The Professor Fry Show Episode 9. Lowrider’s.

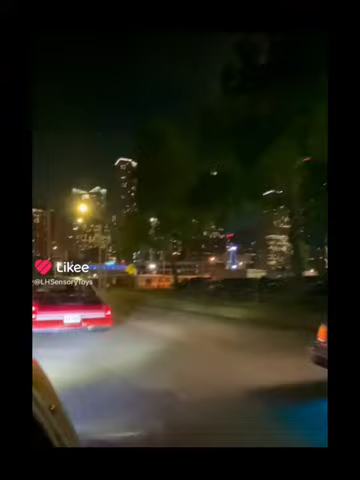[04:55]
and everybody gets to bring their cars. So it doesn't matter if you have a lowrider bike,
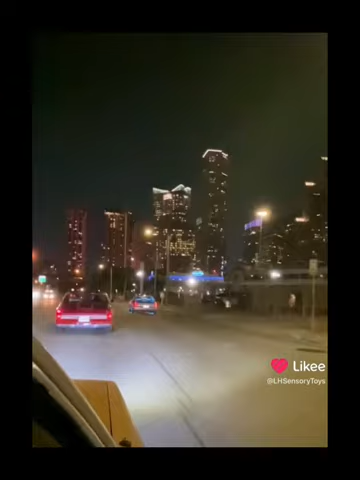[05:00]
motorcycle, car, truck, stroller, or anything. It's all about sharing your history and taking pride in it. Thanks.